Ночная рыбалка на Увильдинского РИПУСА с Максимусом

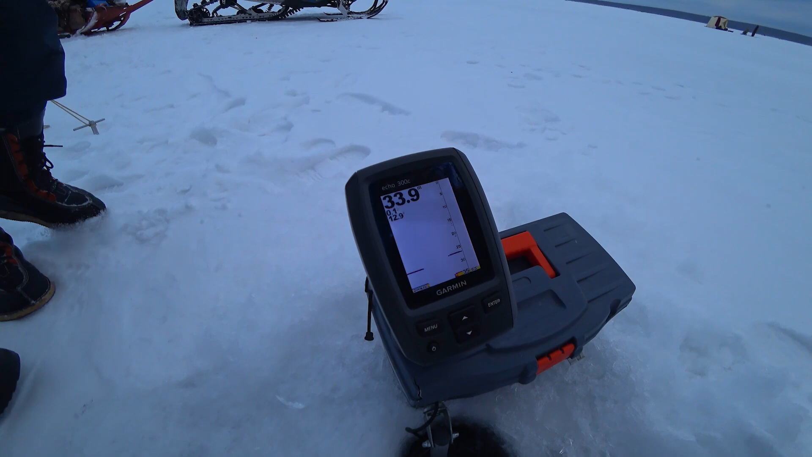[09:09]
Где рыба, показывай Ну вот это вот старый, этот, старый сигнал идет Еще покажу
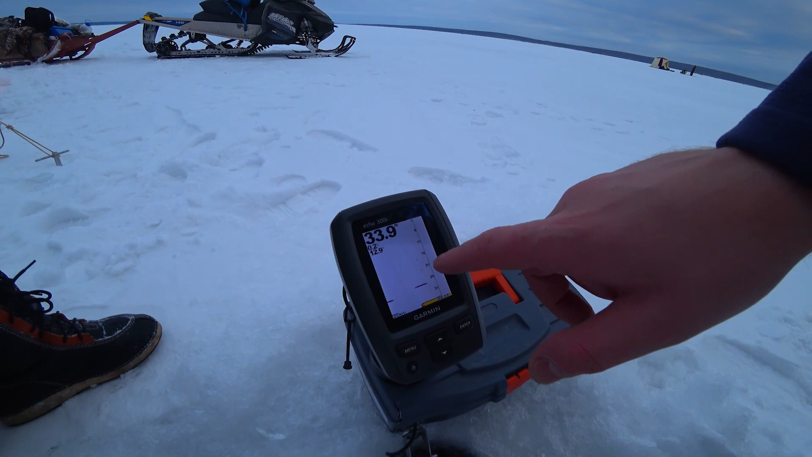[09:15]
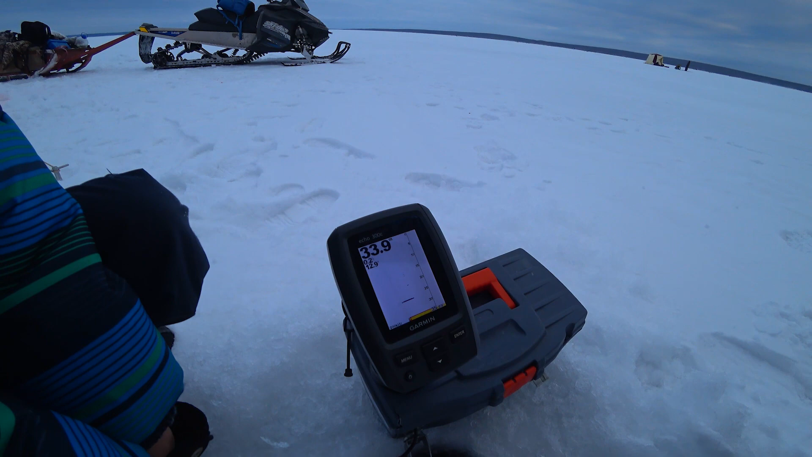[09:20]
Вот здесь её нет.
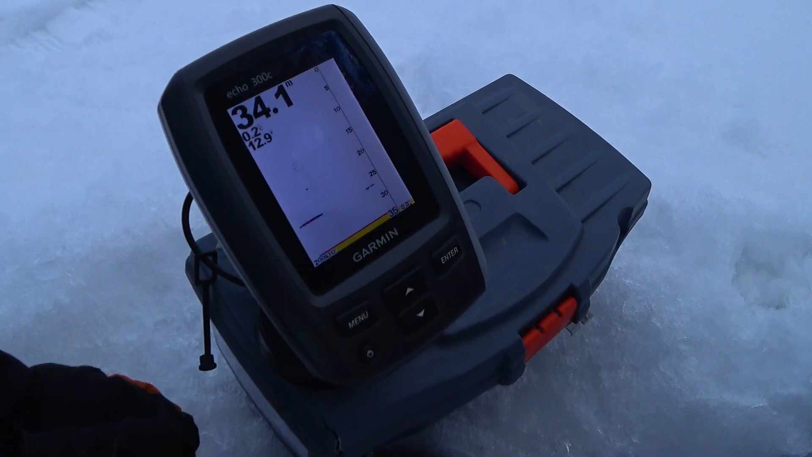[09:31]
Её сейчас нет, она просто отошла в сторонку. Ну где-то вот она видимо локально есть и не факт, что она сейчас появится.
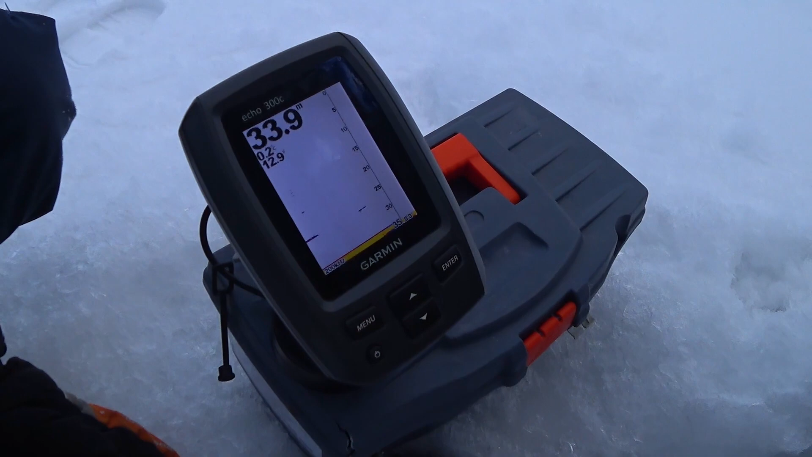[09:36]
У них смысл кормления именно вот в этой вот движении,
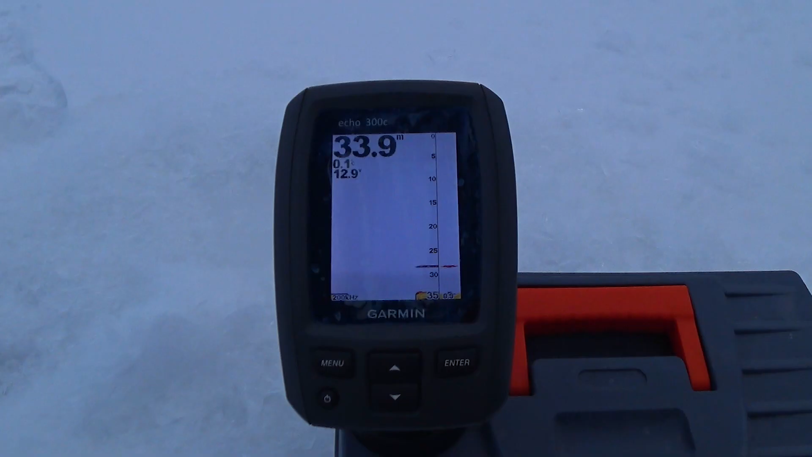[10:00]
То есть это рыба, да? Это рыба 100%.
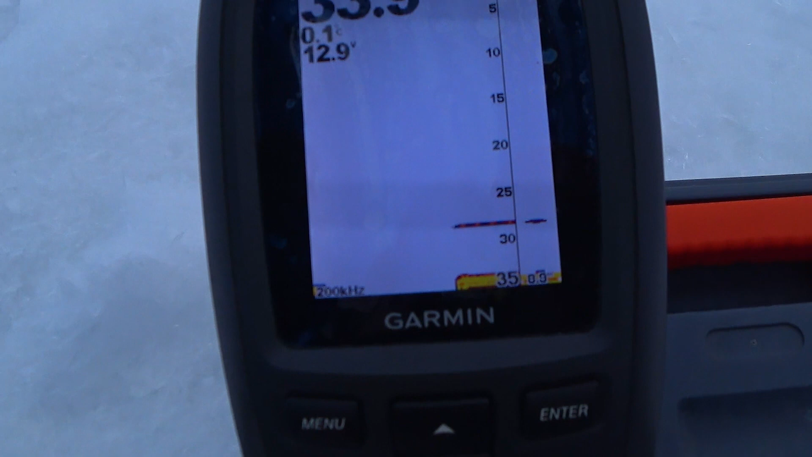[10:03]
На глубине 27 метров, 28. Да, где-то так. И были здесь ещё. То есть стабильно вот она здесь есть, там её нет.
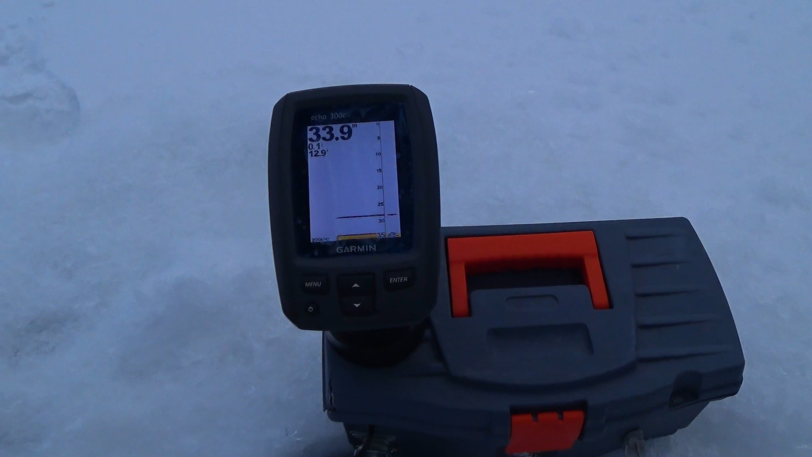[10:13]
То есть надо ставиться сюда? Ну теоретически да, но одна полоска... То есть я так понимаю, что ещё надо парочку проставить и тоже попробовать. Можно проверить, да?